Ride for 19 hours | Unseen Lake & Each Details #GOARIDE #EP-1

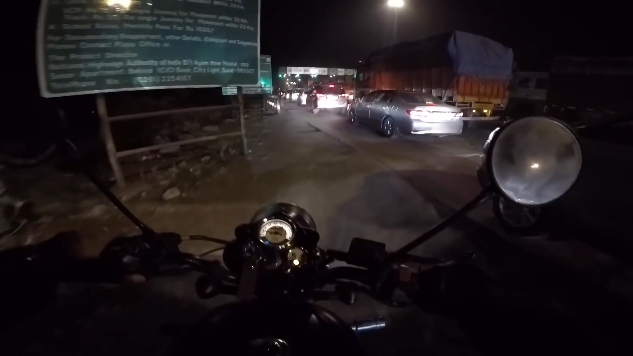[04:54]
bahut acha lagta hai jab bike pe aise row mein khada rehna nahi padta। जब भी मैं गाड़ी लेके जाता हूँ मुंबई ऐसे ही लाइन में लगा होता हूँ
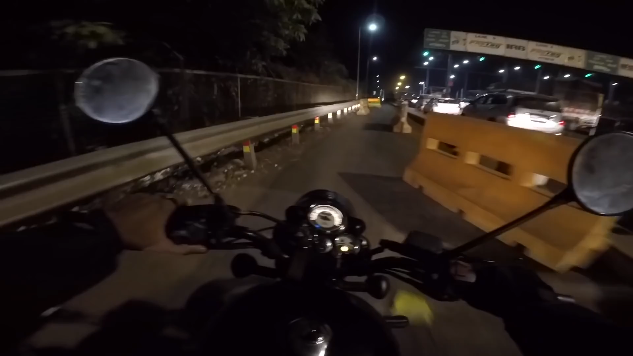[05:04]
वसई विरार ब्रिज बिफोर फाउंटेन आई एक्सपेक्टेड अ लॉट ट्रैफिक बिफोर दैट लेकिन क्लियर है अभी अच्छा है
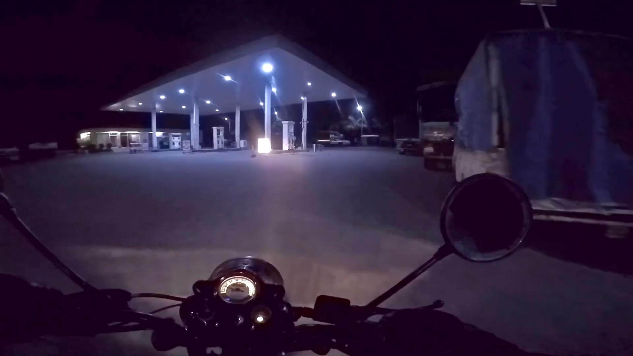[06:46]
So 39 kilometers before Satara, we are fueling up in our Royal Enfield.
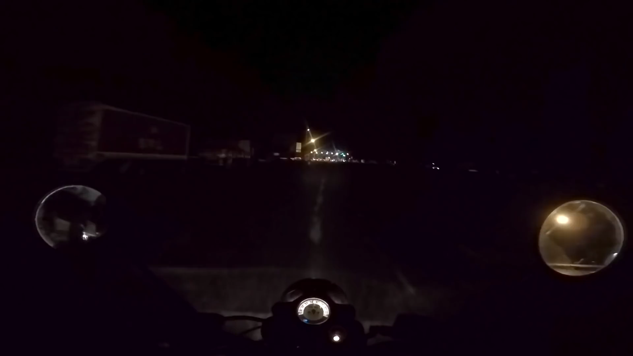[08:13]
रोड अच्छे है यार ये वाला रूट अच्छा है ओल्ड गोवा हाईवे से सतारा वाला रूट अच्छा है काफ़ी अच्छा है
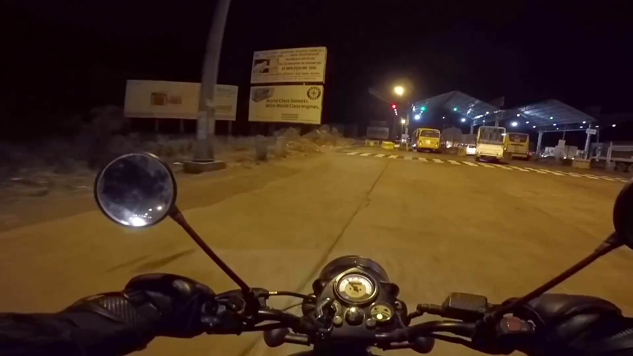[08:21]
50-70 किलोमीटर शायद ज़्यादा होगा ओल्ड गोवा हाईवे से लेकिन वर्थ इट यार अच्छा रास्ता है
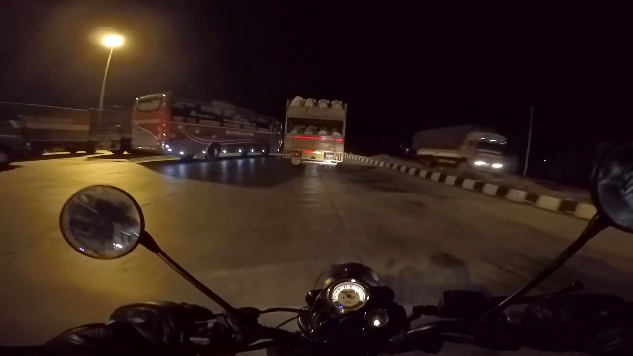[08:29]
लोकल और हाईवे दोनों का ट्रैफिक थोड़ा रहेगा तो नाइट ड्राइविंग के लिए भी सेफ लग रहा है ये रास्ता